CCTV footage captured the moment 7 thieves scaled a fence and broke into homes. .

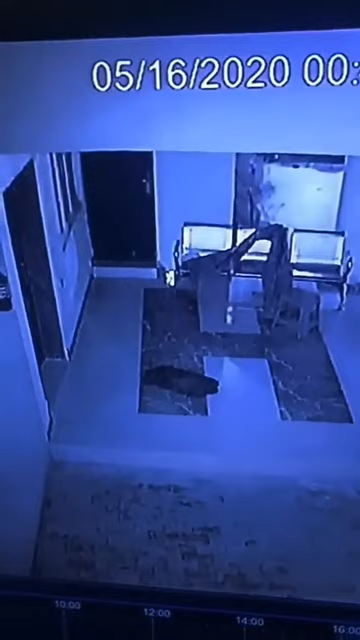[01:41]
Maybe this is their leader. That's when the alarm goes on. Since many of them come and hit in the door, where is the three of them. But then you see they hit the jam when gas is. You see the door just open, they enter, they see no any coins there. Oh, that door open. Just kick it open. But this one, it's soft, that door.